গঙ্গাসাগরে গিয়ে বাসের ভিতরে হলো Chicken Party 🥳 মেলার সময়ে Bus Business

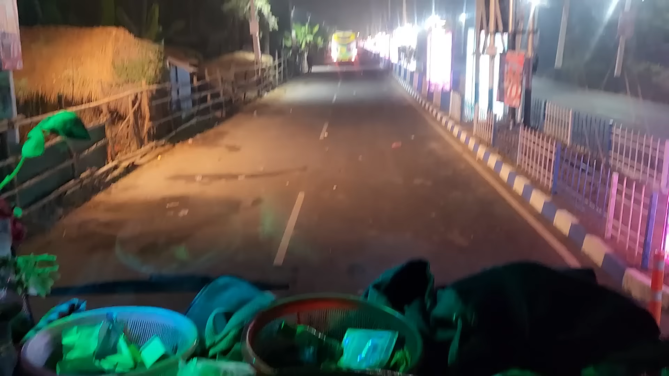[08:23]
এ দেখো গাড়ি চলে গেছে, কিন্তু এখানে কোনো চাপ নেই, বিন্দাস যাবো সুসুল সুসুল করে, কারণ কেউ ওভারটেক করতে পারবে না, এমন জায়গায় আছি, পেছনে রান্না হচ্ছে,
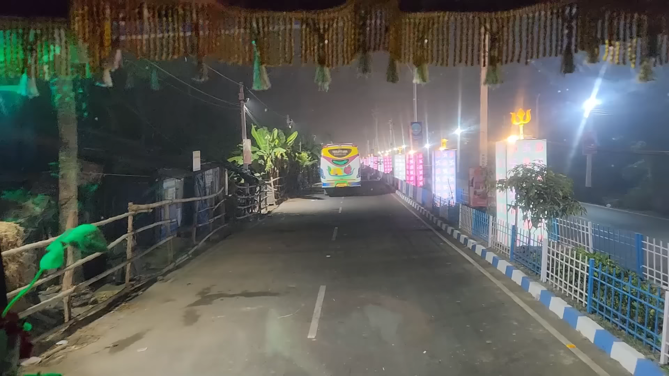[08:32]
জোরে ব্রেক হলে কড়ায় উল্টে যাবে, আবার ধীরে ধীরে ব্রেক মারতে হবে, বাবা ও স্মুথ ব্রেক।